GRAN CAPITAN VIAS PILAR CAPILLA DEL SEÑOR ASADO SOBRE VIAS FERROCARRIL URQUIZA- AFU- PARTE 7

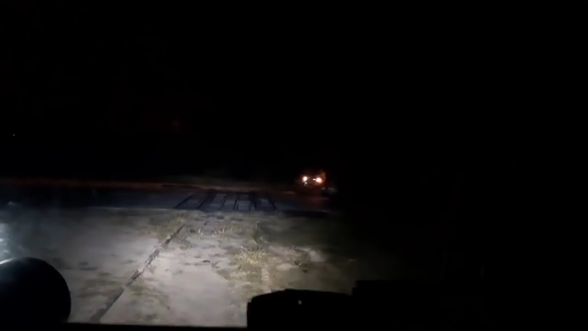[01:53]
Ahí le estamos dando paso para que pase el primero. Qué linda noche.